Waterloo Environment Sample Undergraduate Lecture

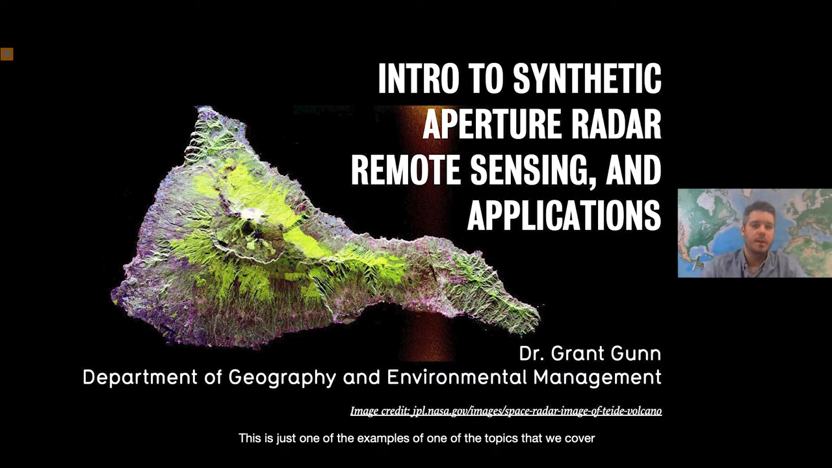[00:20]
This is just one of the examples of one of the topics that we cover in Geography 271. So this image I wanted to show because it is a good example of what we can glean from synthetic aperture radar. We are looking at the Canary Islands, the island of the city of Santa Cruz in Tenerife, which is on the southeast of the image in purple and white. And then using radar technology, we can also look at different types of land cover. So we see purple, which is vegetation, and then green,
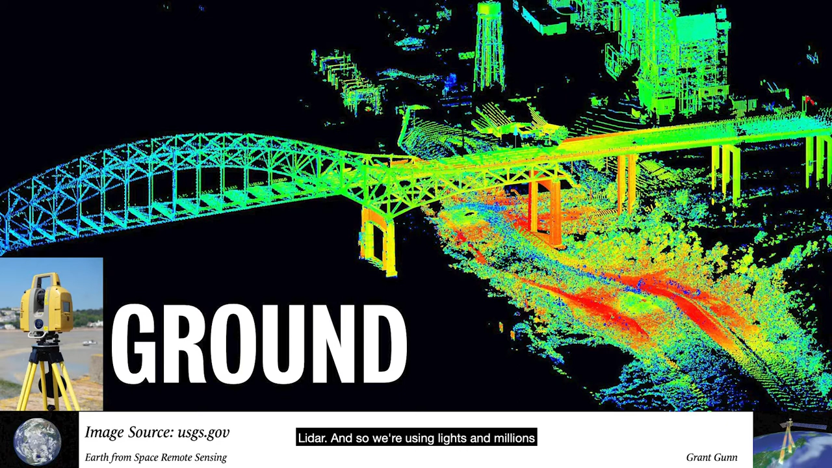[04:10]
And so we're using light and millions of data points to produce 3D images or 3D reconstructions of targets.
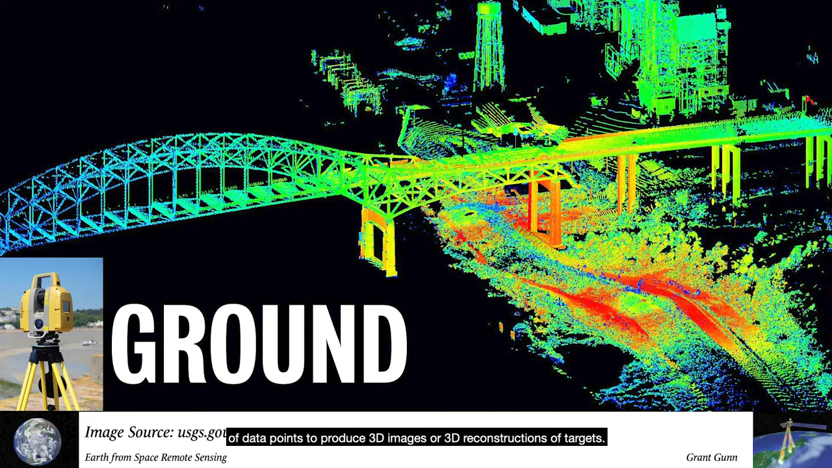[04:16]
Another observation type or platform is looking at airborne platforms.
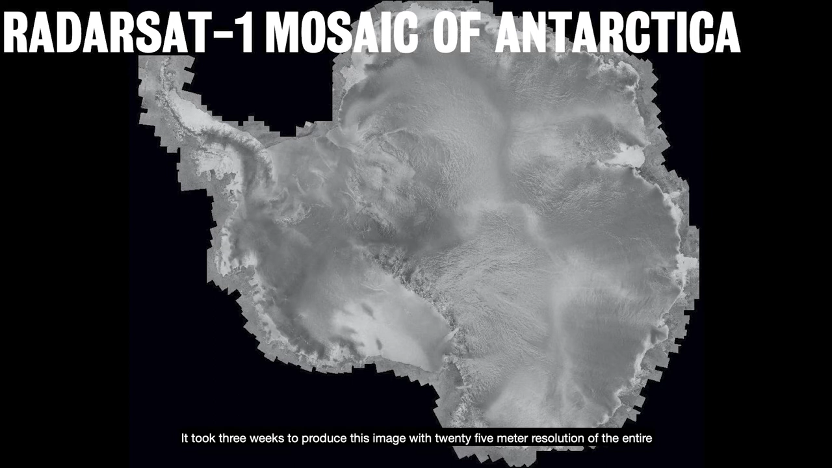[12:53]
It took three weeks to produce this image with 25-meter resolution of the entire Antarctic continent. It shows the shorelines, outcropping of bedrocks, and the extent of glaciers.